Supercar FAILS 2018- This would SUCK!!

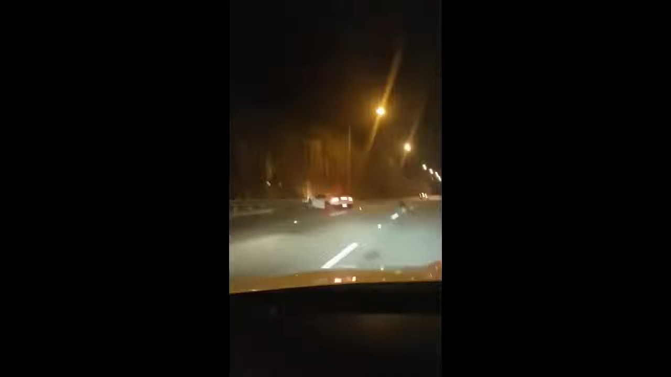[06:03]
Fucking get out of here. Is he alright? Moron. Look, there he goes.